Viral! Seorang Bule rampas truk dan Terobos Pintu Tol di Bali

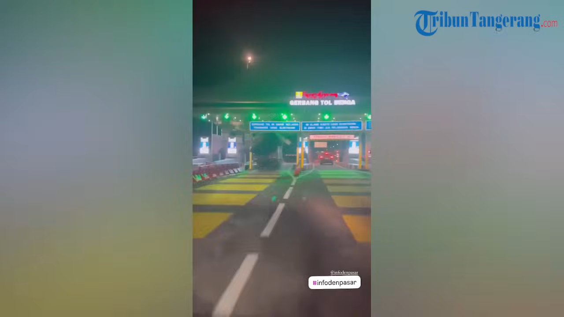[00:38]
Dalam video yang beredar luas tampak sebuah truk kunik yang mengangkut padi.
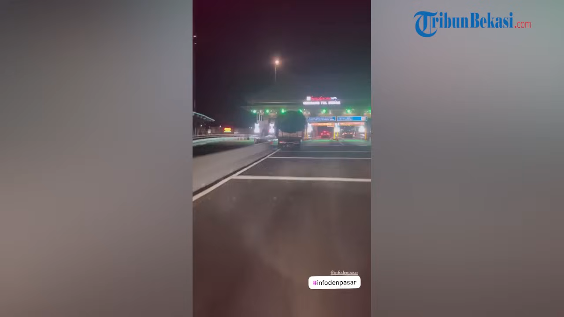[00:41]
Truk itu melaju dengan kencang dan menerobos palang pintu tol Bali Mandara. Kemudian truk berhenti di Bandara Igusti Ngurah Rai.